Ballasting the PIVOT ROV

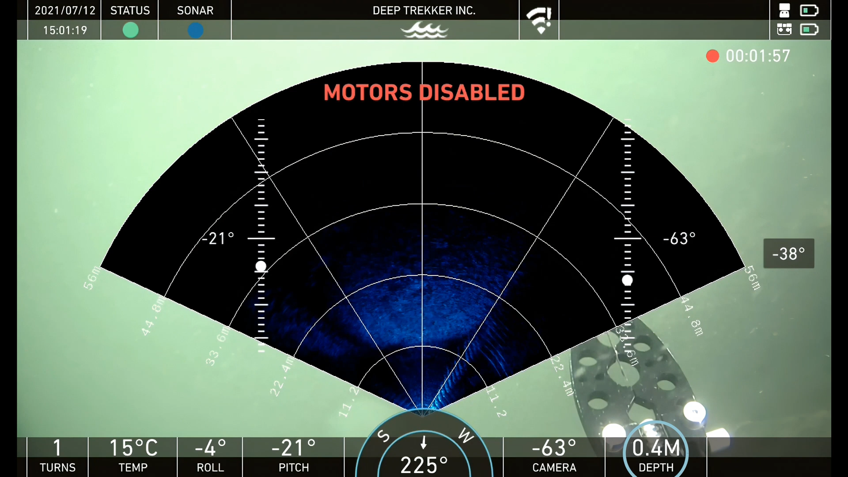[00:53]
On screen: water 15°C
If the depth increases, your unit is negatively buoyant and requires less weight.
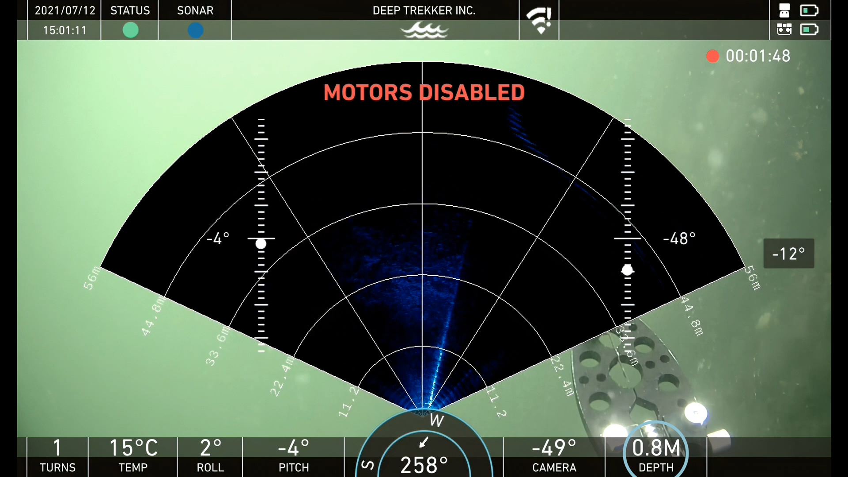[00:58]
Furthermore, ballast plates tune how level the unit sits in the water.
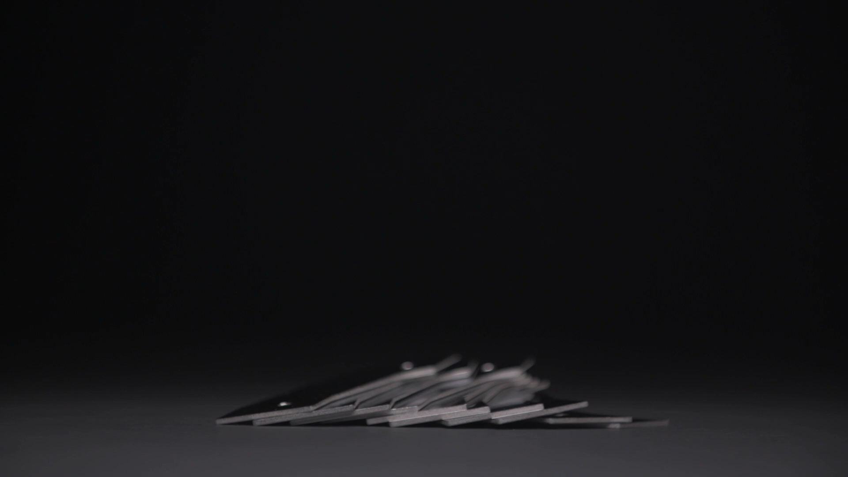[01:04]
Before enabling motors, observe the pitch and roll readouts.
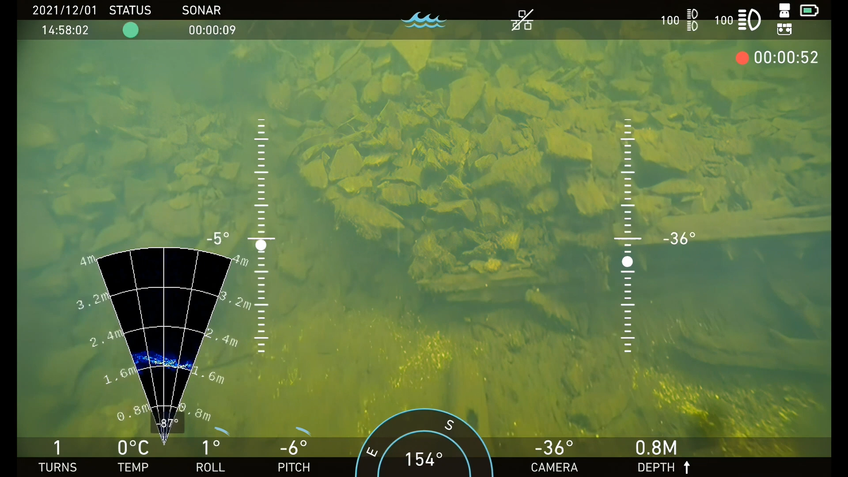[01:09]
If they are off by more than 2 degrees, you may need to adjust ballast plates. This will only need to be done when adding and removing components to the unit.